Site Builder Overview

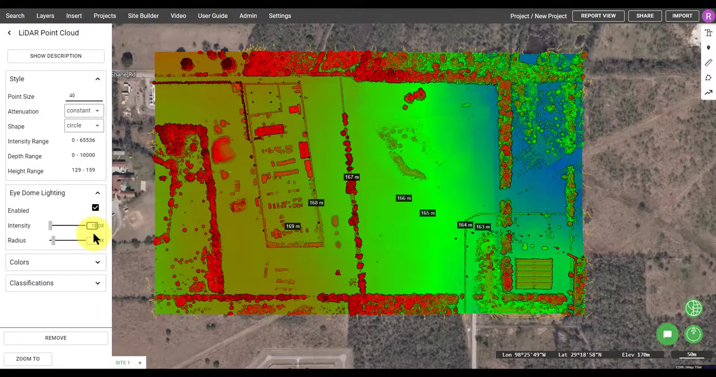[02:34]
As well, I can adjust item lighting, which creates shadows on the points by adjusting the intensity and radius sliders.
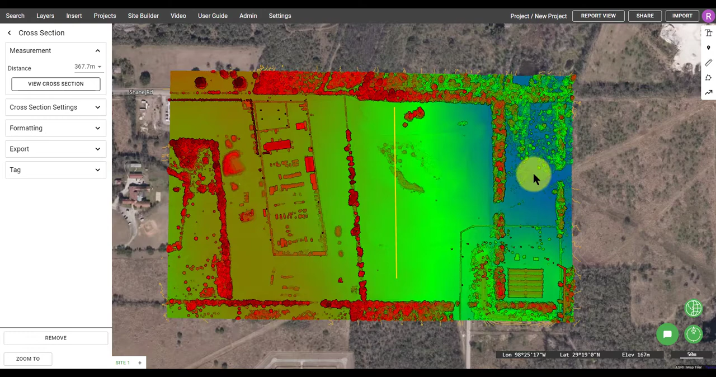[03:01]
So if I take another one across this portion of the site here, click view cross section, my points are loaded in and I have a great graph demonstrating how the elevations change.
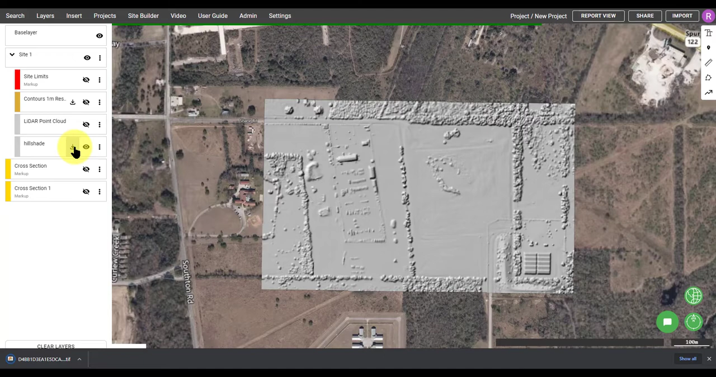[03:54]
Similar to the contour shapefile, you can download this layer simply by clicking on the download button in the layer menu.
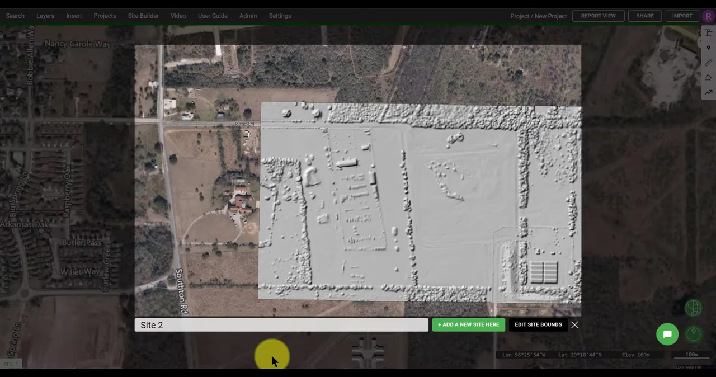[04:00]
Finally, if you want to add a new site, simply click the plus button at the bottom of the screen and do it all over again.